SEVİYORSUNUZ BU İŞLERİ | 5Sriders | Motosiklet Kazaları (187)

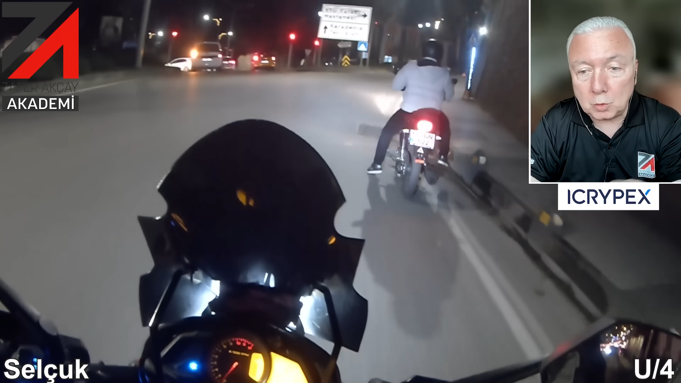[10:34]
Hatta ben içeri gidiyorum siz seyredin. Bak orada tekerine bir şey sallanıyor. Sağ tarafına bak. Tekerine bir şey sallanıyor.